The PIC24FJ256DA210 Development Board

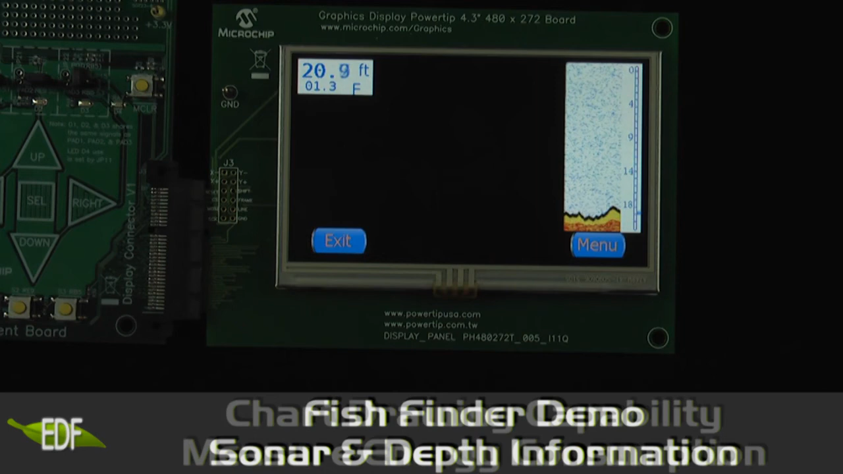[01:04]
On screen: depth 20.9 ft
This is a fish finder demo, showing sonar and depth information.